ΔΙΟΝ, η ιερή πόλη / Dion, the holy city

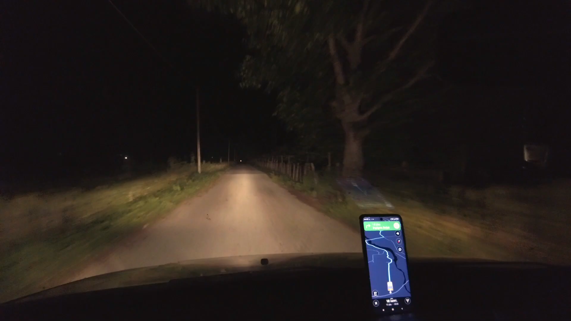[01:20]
Ήμασταν στην Κατερίνη και βάλαμε το GPS να μας πάει προς το Δίον και μας πήγε από επαρχιακό δρόμο, πιο επαρχιακό δεν γίνεται,
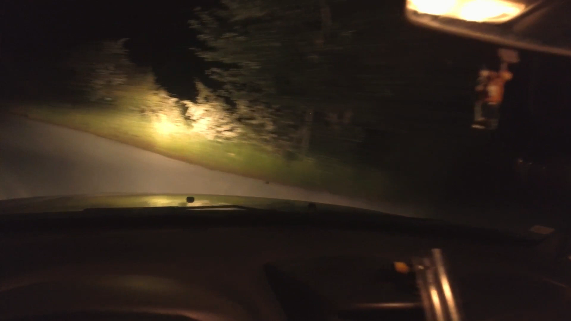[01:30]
και έχουμε μπλέξει εδώ πέρα μέσα στα χωράφια, δεν ξέρω πώς το διάολο. Πώς συνήθως γίνεται αυτό. Και η νυχτερίδα περνάει.
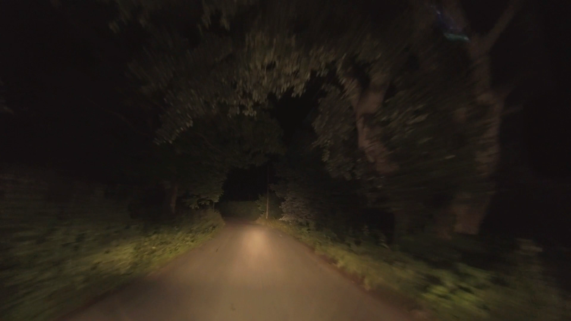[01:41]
Και το θέμα είναι ότι μπλέξαμε πάλι και ξαναγυρίζουμε προς Κατερίνη, γιατί εδώ πέρα θα μας φάνε τα τσακάλια. Δεν ξέρω πώς το καταφέρνουμε κάθε φορά, ενώ είμαστε σε ένα κεντρικό δρόμο πολύ συχνά στο μεγάλο, ξαφνικά μπλέκουμε μέσα σε χωματόδρομο.
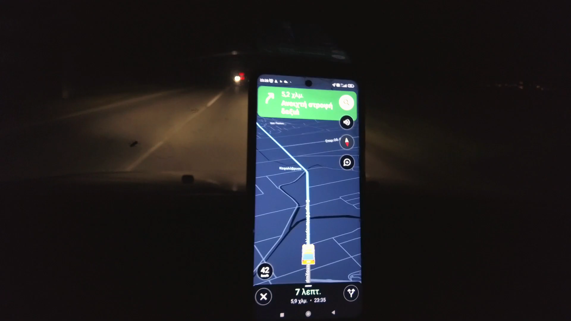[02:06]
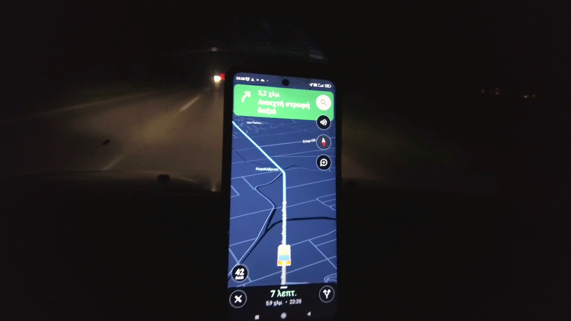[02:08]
Και επιτέλους βγήκαμε από τα χωράφια και έχουμε μπει σε πιο κεντρικό δρόμο.